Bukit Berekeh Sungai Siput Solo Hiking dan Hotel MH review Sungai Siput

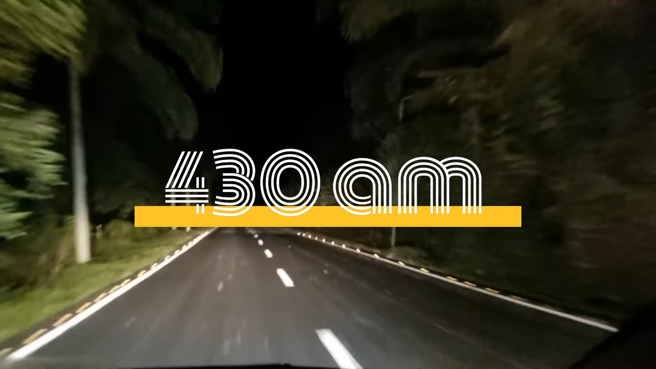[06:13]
So plan dia, kalau aku baca dalam blog YouTube semua, kita akan parking kat situ lah. Dia lebih selamat nak compare dengan parking kat kawasan Kelapa Sawit. Cuma kalau ikut Google Map Trap, macam kena jalan jauh sikit lah.
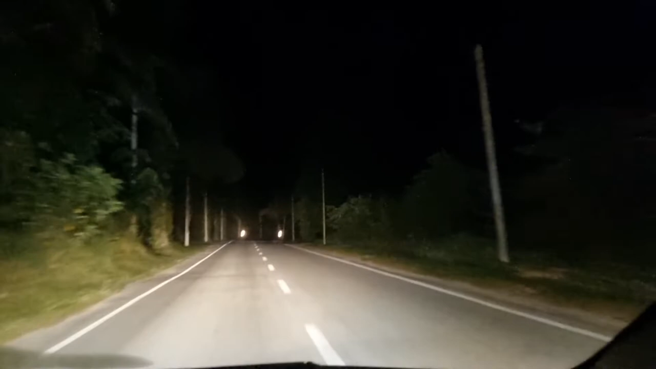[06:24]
So actually lah guys, jalan dia daripada hotel aku tadi ke Masjid Bawong ni sangat-sangat gelap ya. Aku ni pakai high beam ni. So insyaAllah tak ada apa, selamat. Walaupun hati aku berdegup jantung berdegup kencang lah juga sikit, tapi insyaAllah semua selamat. So sikit lagi kita sampai kat masjid, kita parking. Aku nak tengok ada orang ke tak. Kalau ada orang aku nak join, kalau tak mungkin aku hold dululah sampai subuh ke siang,
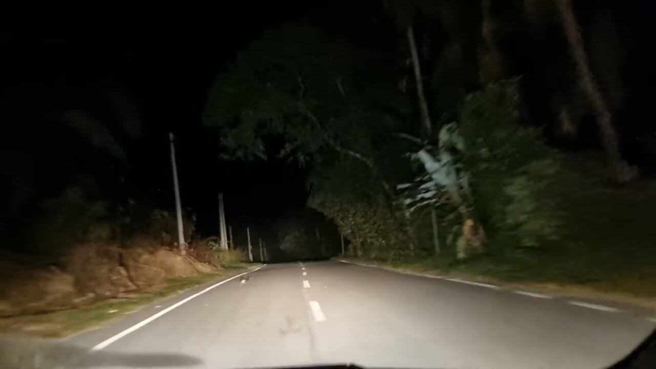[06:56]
sebab macam gelap kan, tak berani nak sorang-sorang.